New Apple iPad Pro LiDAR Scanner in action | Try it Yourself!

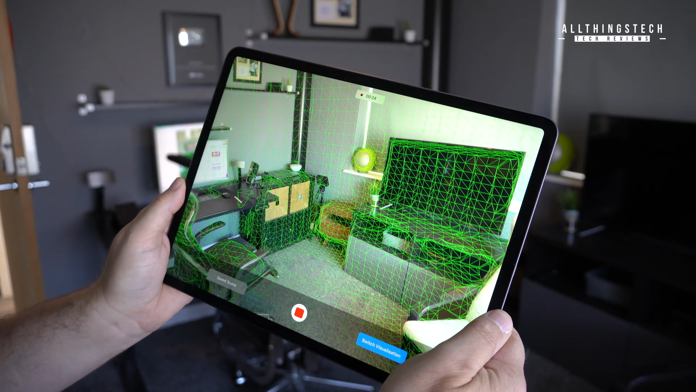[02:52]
then literally you can walk around the room scanning absolutely everything, and it will create, albeit quite a basic,
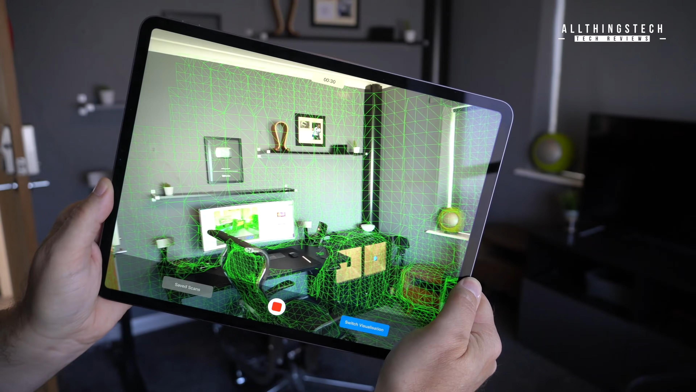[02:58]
but very accurate 3D model, and I'll show you that in just one second.
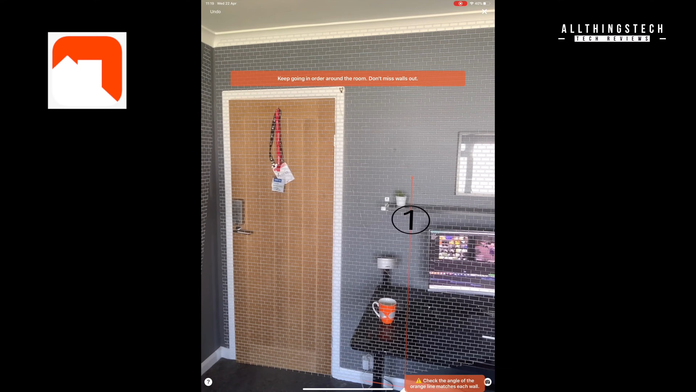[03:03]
Now another example of an app which is already available is RoomScan LiDAR.
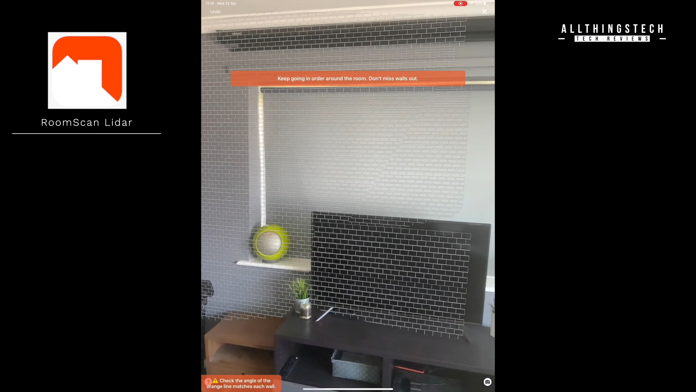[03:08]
Now this creates a 3D and 2D room scan to laser accurate detail of your environment, and you can create floor plans and whole house plans.
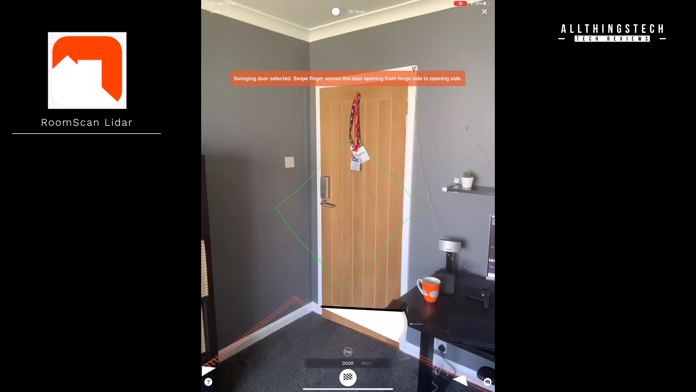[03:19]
Now we're in the process of testing this at the moment, it's quite a big application, and so therefore we will be looking at doing a separate video about this,
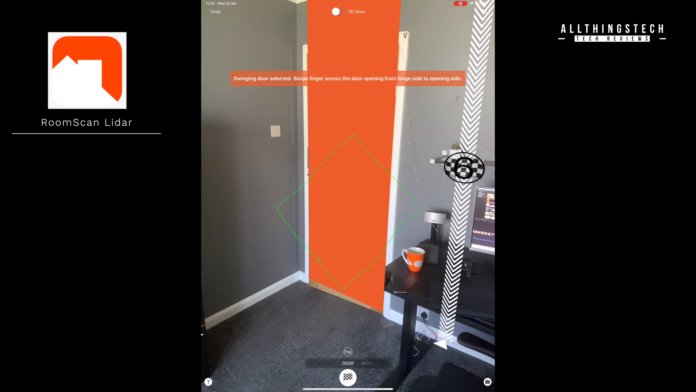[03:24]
but it's great the way that you can add windows, add doors, and then create a floor plan, which you can then walk into, and it can be 3D, or it can also just be 2D.
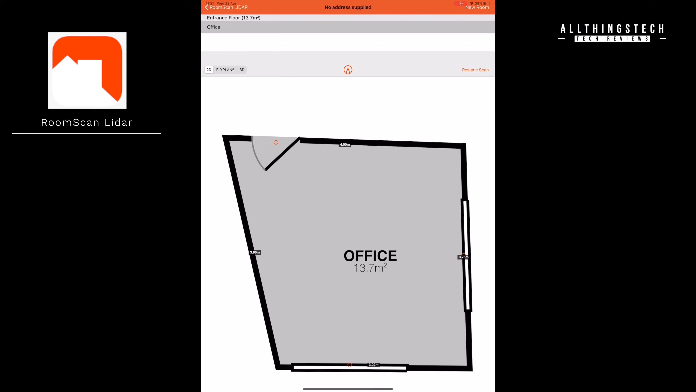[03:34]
So this is something which we're looking at at the moment, it will give all of the measurements,
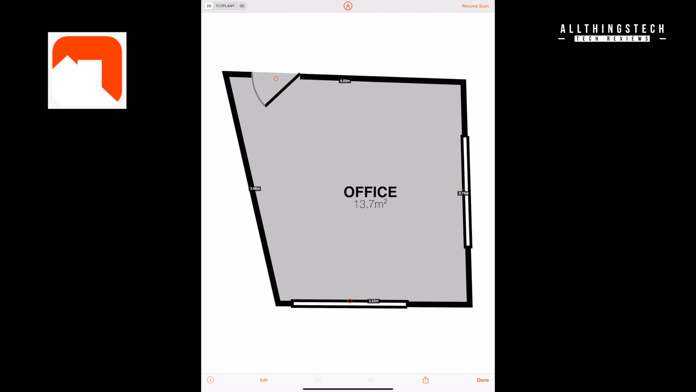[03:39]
and again this in terms of CAD design and planning is something which is definitely going to be very useful to a whole host of potential industries.
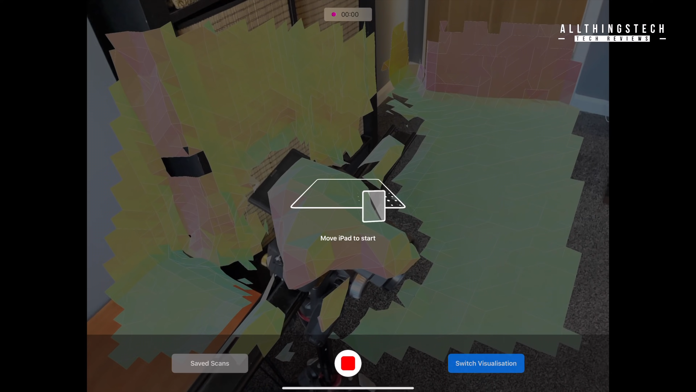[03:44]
So in this example I've screen recorded the iPad so that you can see as you move around it is literally just scanning it.
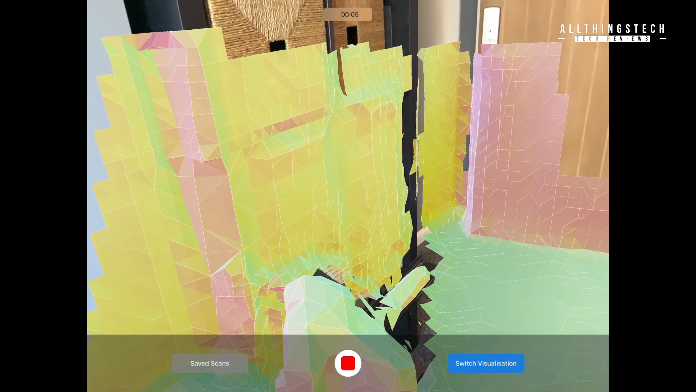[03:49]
Now I've actually slowed this down by 50%, it does work very very quickly,
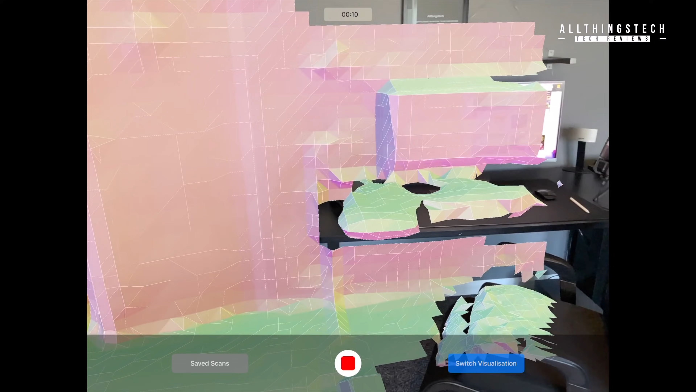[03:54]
I was really surprised at how quickly it works.
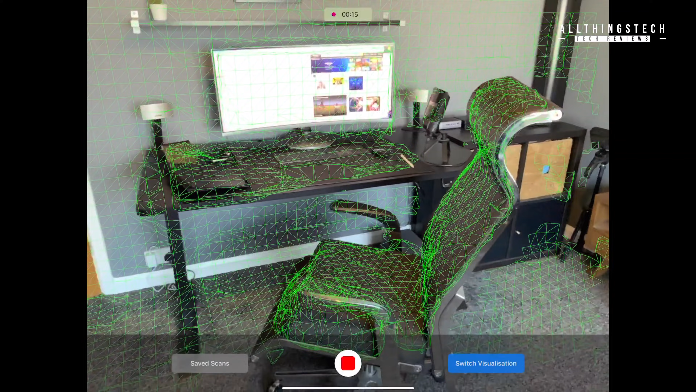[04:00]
Now obviously with the power of the iPad Pro that makes it very very usable for this type of thing, but as you can see as I walk around you can see that it's getting underneath the desk, underneath the table, and creating all of those areas, it literally is mapping everything.
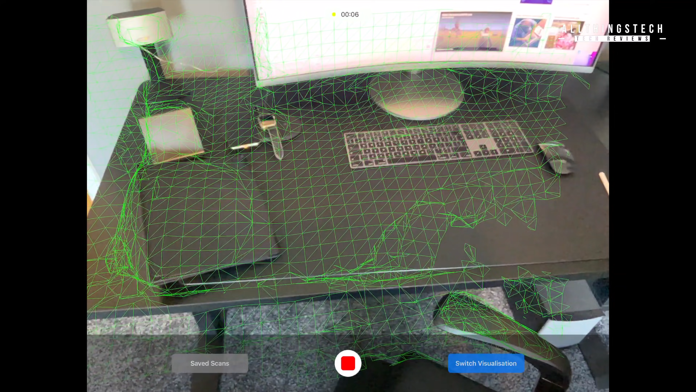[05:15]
it's accurate and it works fantastically well.
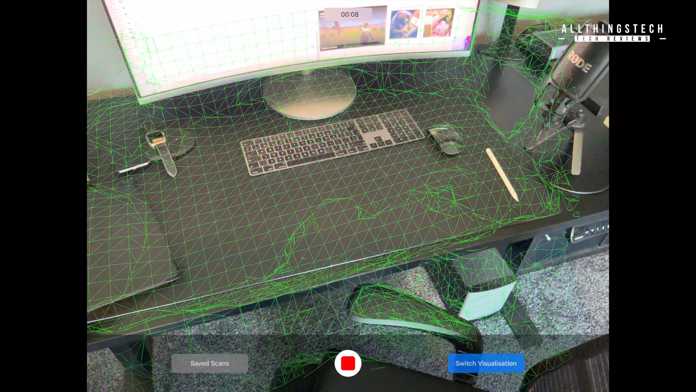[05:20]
We wait to see how good it's going to be, but remember this is the first stages of this type of technology.
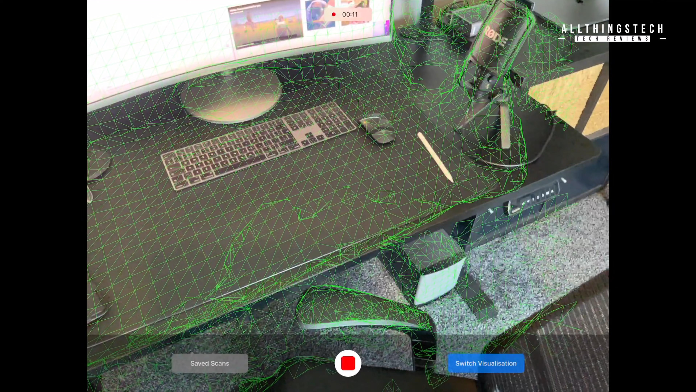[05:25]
The other thing that I think will improve is the accuracy and the detail of individual smaller items.